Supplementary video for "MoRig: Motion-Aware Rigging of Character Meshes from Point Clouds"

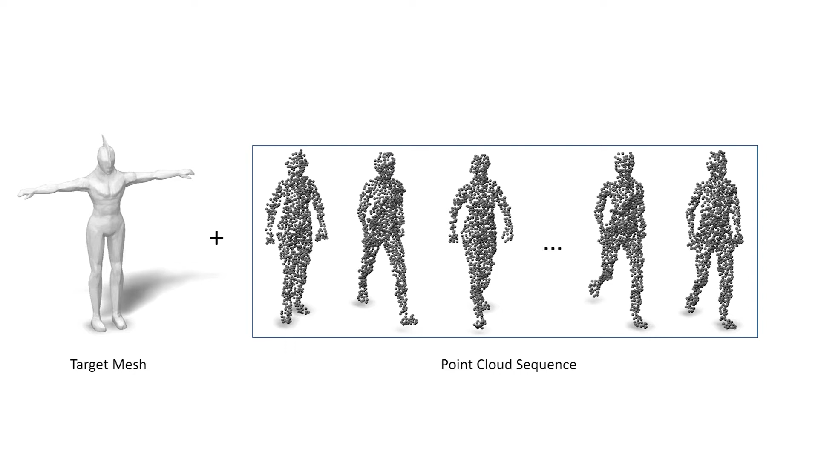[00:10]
Given an input 3D character mesh and the single view point cloud sequence capturing a performing character with articulated parts,
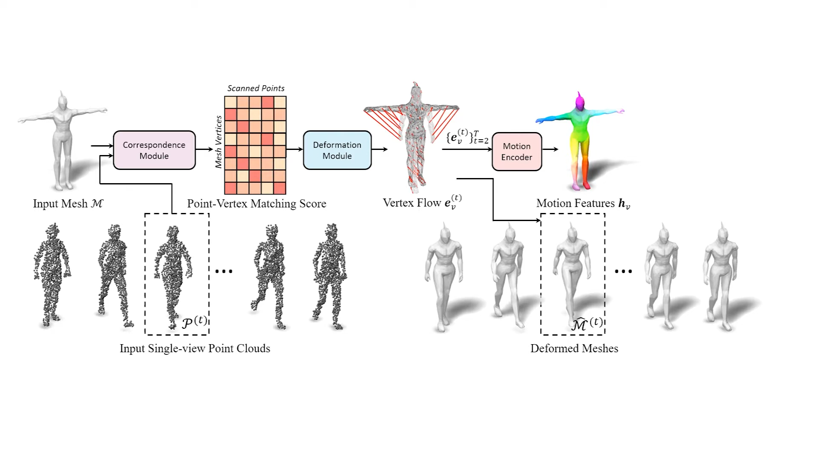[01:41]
The vertex trajectories from the deformed sequence are converted to motion-aware features by a transformer encoder. The features are highly informative of articulated parts revealed by the motion of the point cloud. These features drive a rigging module that creates bones matching these underlying articulated parts. The output rig is then used to produce an improved mesh deformation sequence,
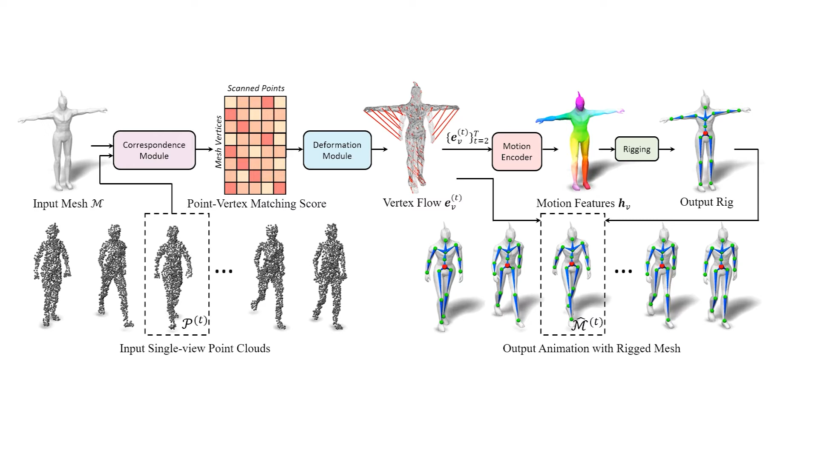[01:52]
which is consistent with both the inferred skeleton and the point cloud sequence. Next, we saw some of our results. First, on synthetic point cloud sequences.